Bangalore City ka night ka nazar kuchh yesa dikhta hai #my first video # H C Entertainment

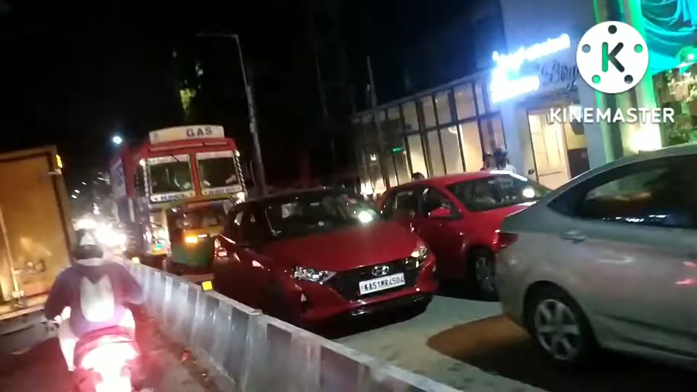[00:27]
देता है यह देखिया फुल ट्राफिक है आगे सिंगनल लगा हुए
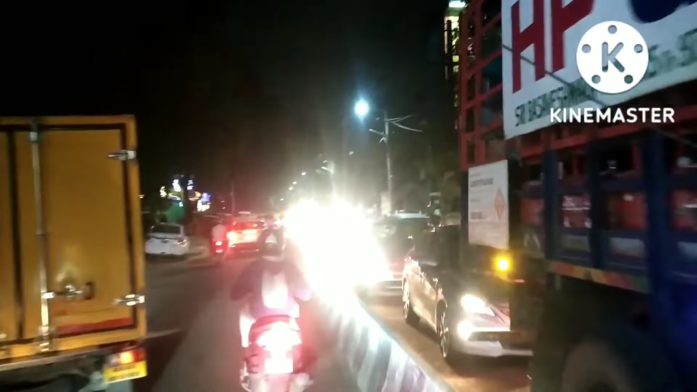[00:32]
इतना ट्राफिक है इधर तो देखिये यह कैसा लूप दिख रहा है यह रात का नजारा है आठ बजे का ऐसा है देखिये